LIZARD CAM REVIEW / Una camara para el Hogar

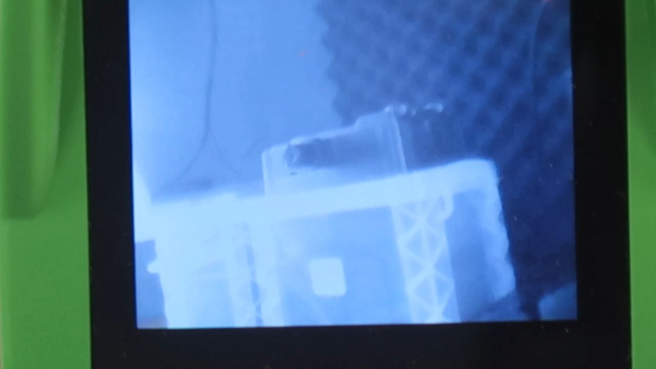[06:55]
ahí están ustedes chismoseando con esta camarita de aquí en mi estudio
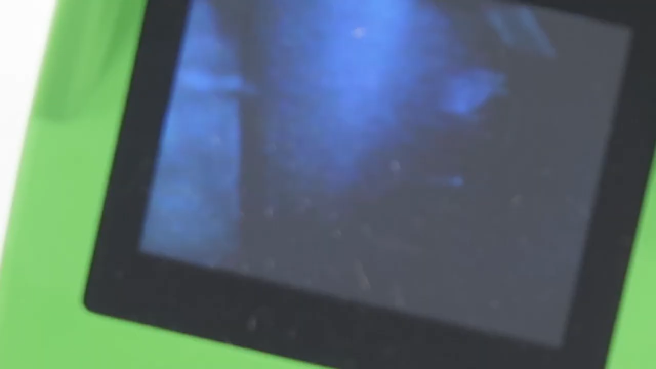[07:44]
pueden ver la camarita cómo funciona ahí la tengo dentro de una
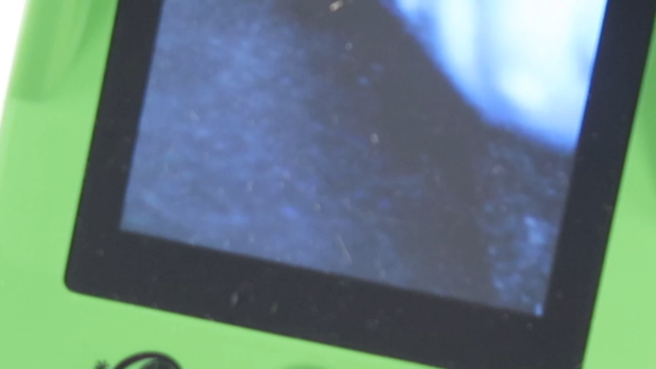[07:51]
gaveta bien oscura y ustedes pueden ver que
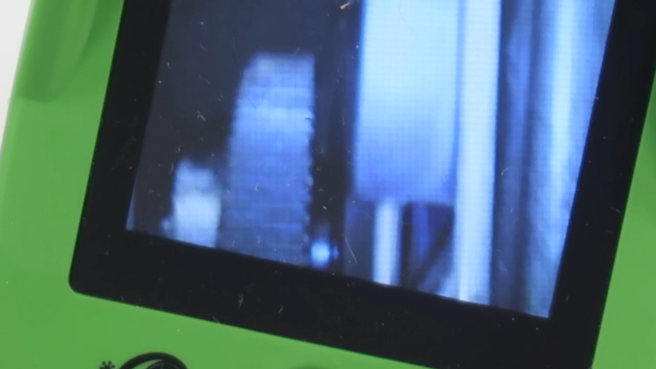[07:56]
se ve todo con mucha claridad tiene una
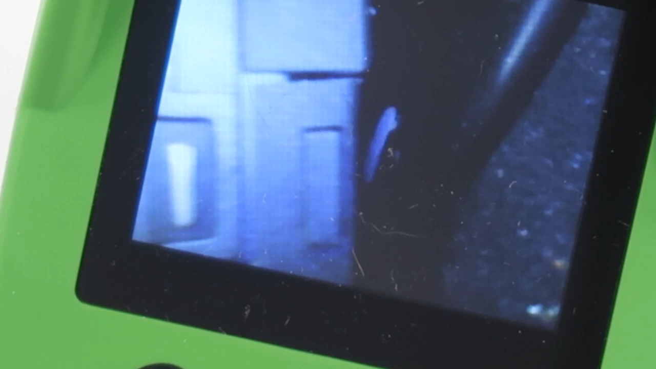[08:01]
buena iluminación y tiene también una